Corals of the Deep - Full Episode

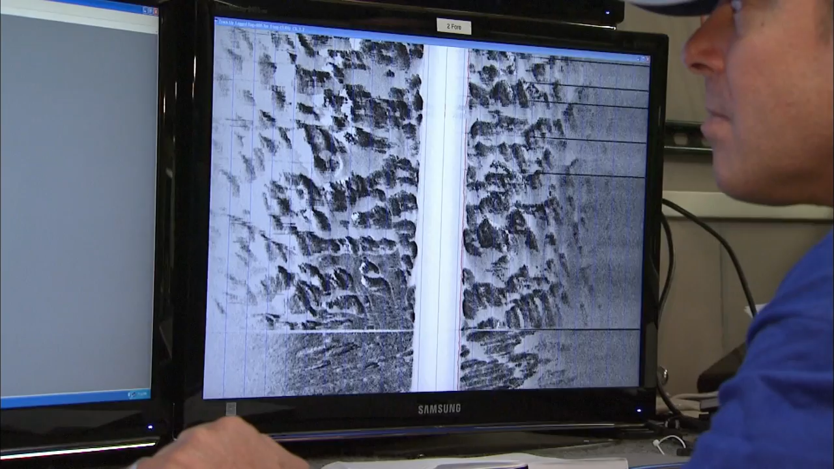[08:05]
making it possible to survey a large area in a single mission.
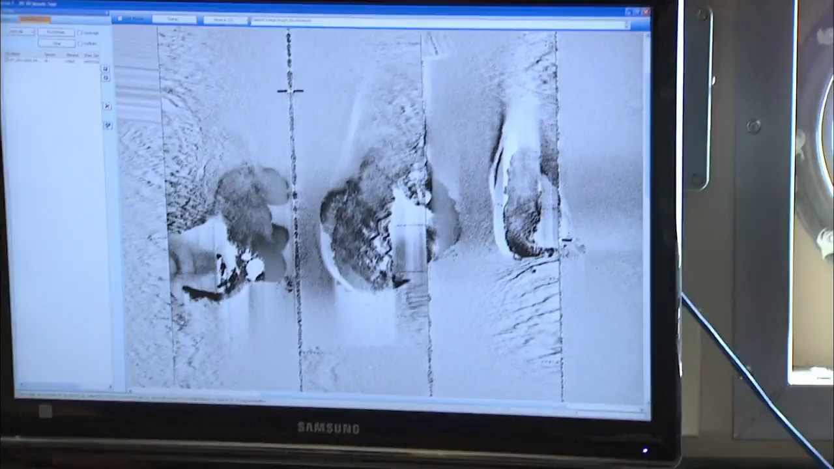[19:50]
And we found that they're about 1800 meters east to west.
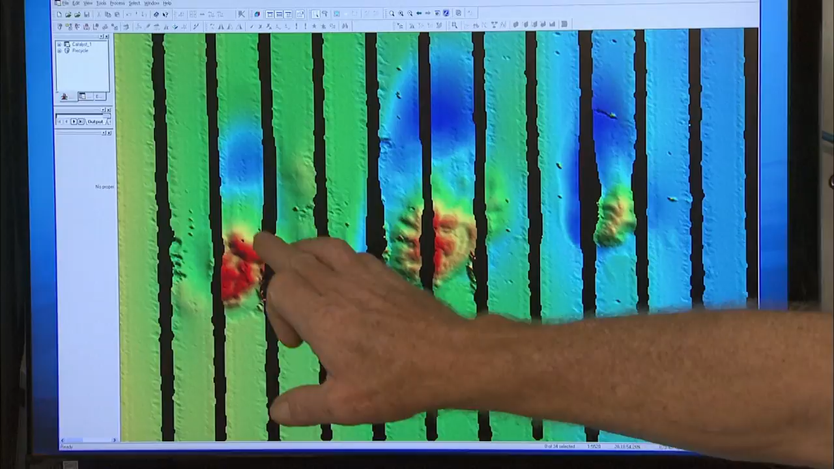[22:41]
I would bet all of that red is living coral up there. We are going to take the black and white side-scan maps,
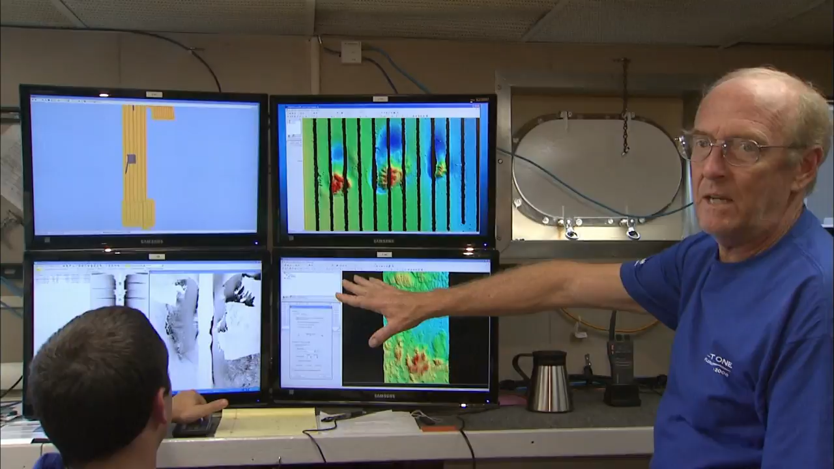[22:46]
which gives you an indication of how hard the bottom is.
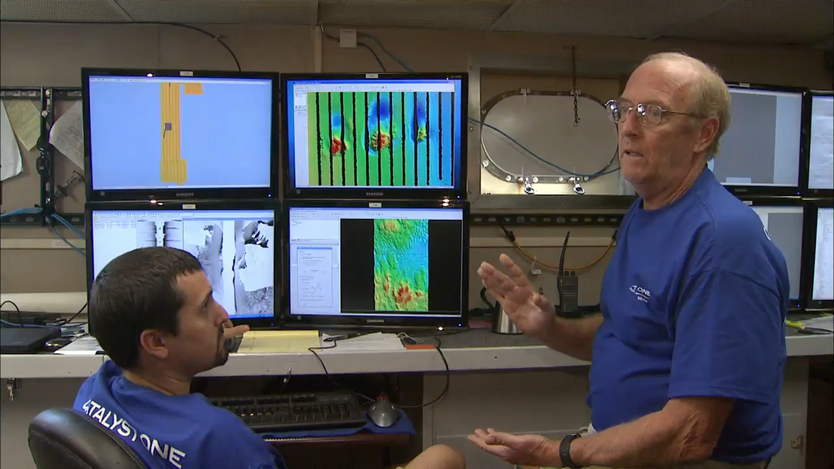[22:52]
You know, you can tell hard bottom from soft bottom, maybe coral rubble from higher relief. So now we can take this map,
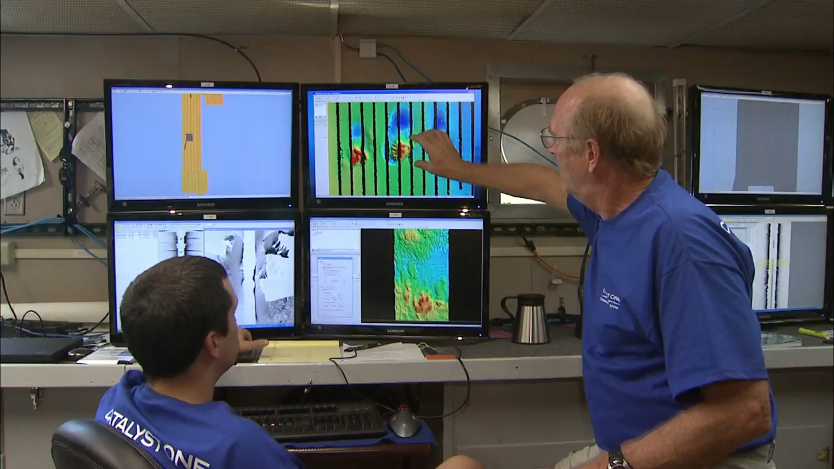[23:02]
we know what that is, and now we can extrapolate it within this whole 25 square
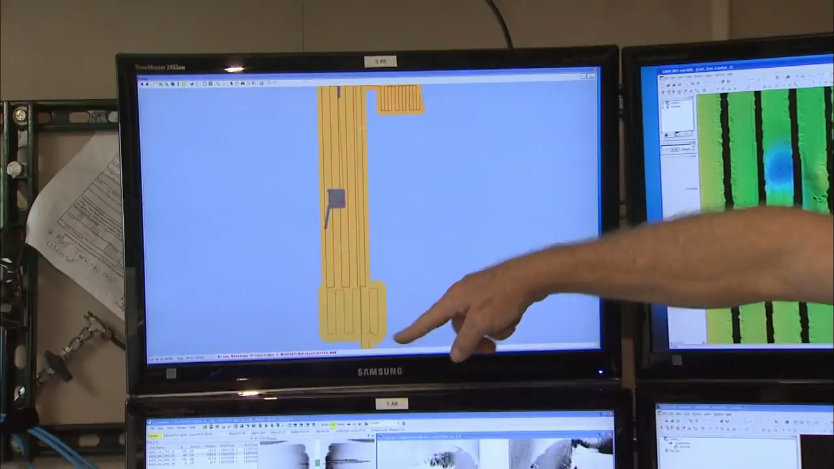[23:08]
mile area and estimate the percent of the bottom that has living reef versus muddy bottom.
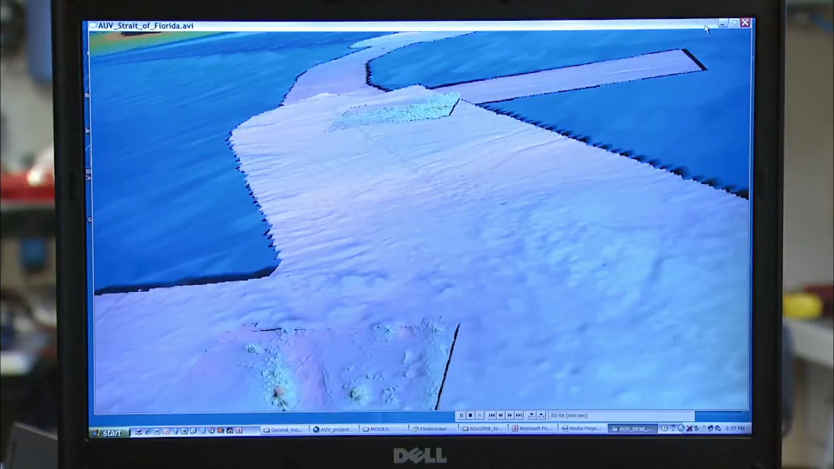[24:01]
we can make this fly through going very close to the surface, the same thing that you are seeing here.
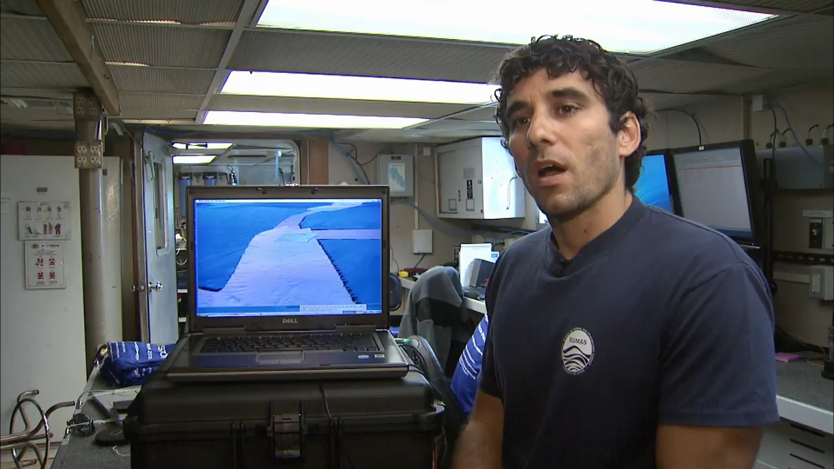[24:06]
So I hope I can do that with the data that you are collecting this week.